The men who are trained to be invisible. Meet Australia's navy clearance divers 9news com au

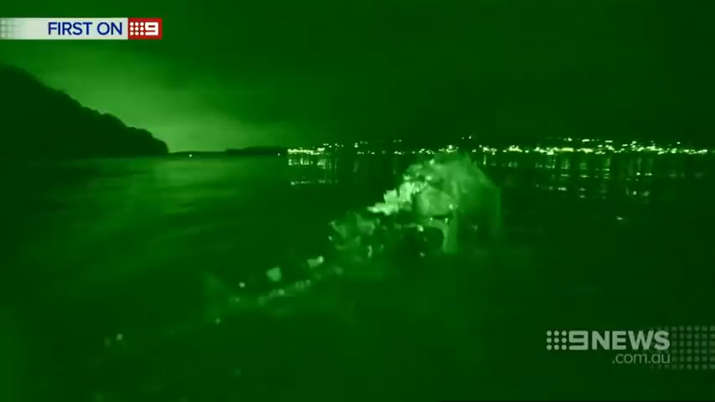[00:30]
The fittest of the fit, fully equipped for battle.
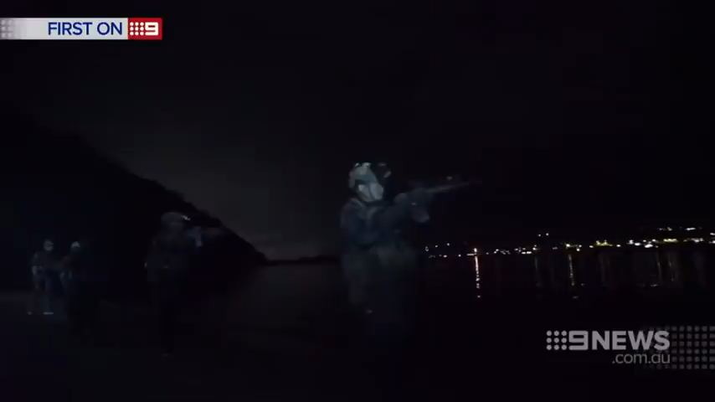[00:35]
Under a full moon, we're witnessing the Navy's elite clearance divers, the Maritime Tactical Operations Unit in action.
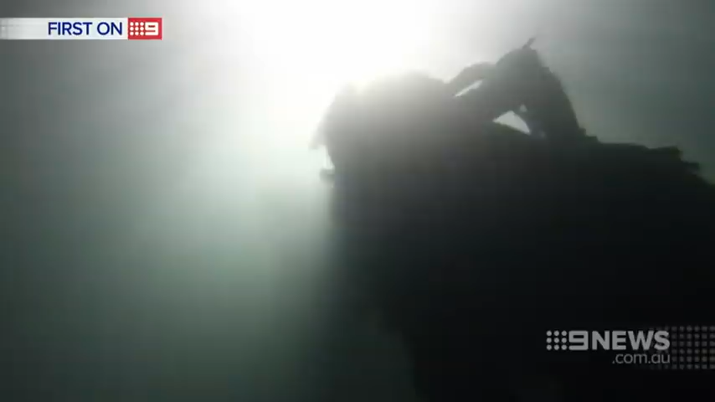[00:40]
But this isn't a foreign battlefield, it's suburban Sydney,
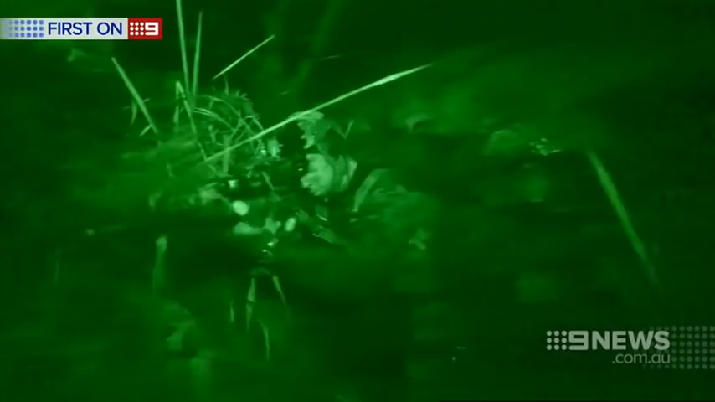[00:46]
where, under the cover of darkness, we're given a rare glimpse of the men who were trained to never be seen.
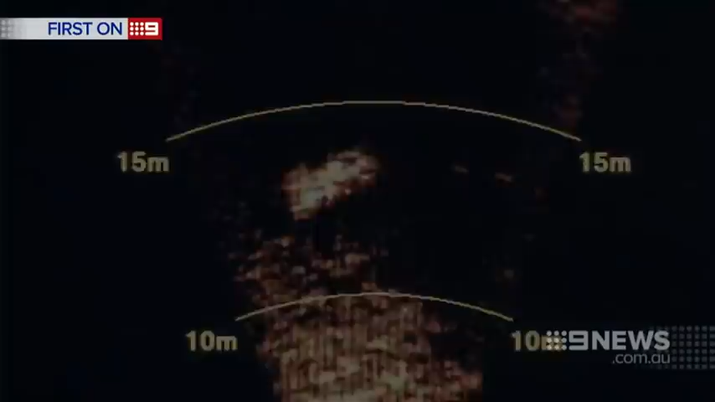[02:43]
his sonar lit up with a distant silhouette.